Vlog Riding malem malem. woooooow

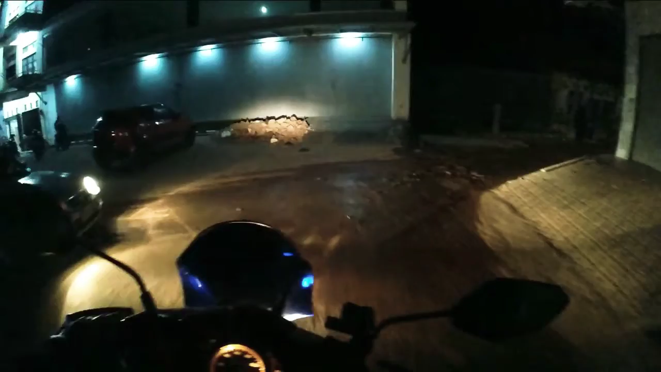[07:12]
seperti biasa di jalur ini tuh suka becek tanah yang nggak pernah kering hehehe hehehe apa oh iya